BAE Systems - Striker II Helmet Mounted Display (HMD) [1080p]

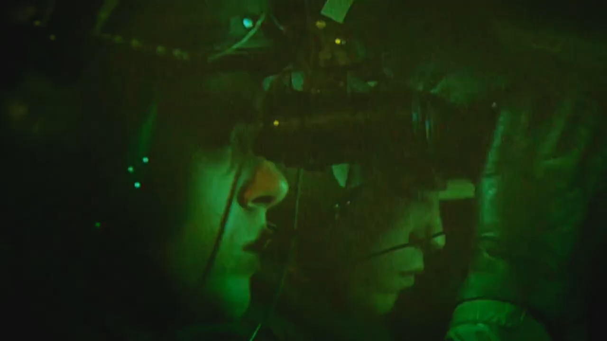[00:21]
and when flying at night the pilot would have to clip on night vision goggles which weigh about 500 grams